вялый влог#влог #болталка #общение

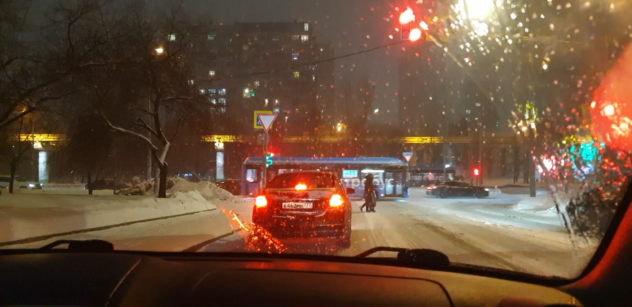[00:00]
Девчата, ребята, девчата и джентльмены, привет! С вами Кривый Репортаж Искренний Ваш. У нас сегодня очень снежная Москва, очень красиво и тепло. Наверное, ну, плюс два, может быть, плюс один. Тепло, хорошо на улице. Москва вообще вся стоит. Вот если навигатор, ну да, смять в кучку.
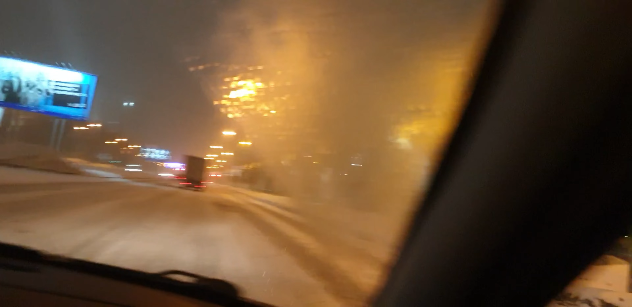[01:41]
Ну, вот, видите, девчата, вот проезжаем, вот там, вот. Виден храм? Храм, я не знаю, мне кажется, не очень.